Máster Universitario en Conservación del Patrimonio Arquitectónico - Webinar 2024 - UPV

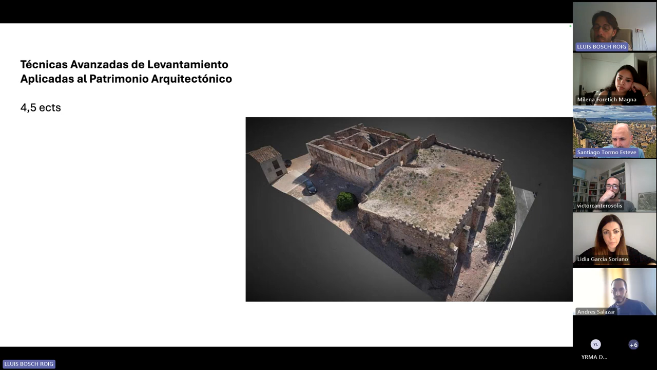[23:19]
toda la metodología que puede llegar a permitir el obtener estas imágenes pues tan fantásticas. no sé si se puede mover el modelo, o sea, que la puedes mover en 3D. Yo no, yo no la puedo mover. incluso acercarte, alejarte y demás. Muy bien. Bueno, pues eso es con respecto al primer semestre.